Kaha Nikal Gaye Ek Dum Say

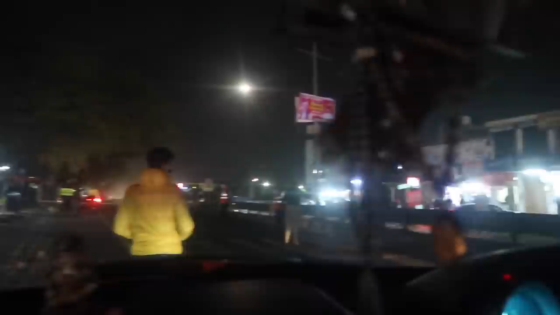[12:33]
राज्यपाल आए हुए शादी में तो सारा ट्रैफिक रोका हुआ है अभी। ये नहीं है राज्यपाल, ये नहीं था, पुलिस की गाड़ी से गई थी, हमें लगा वही होंगे।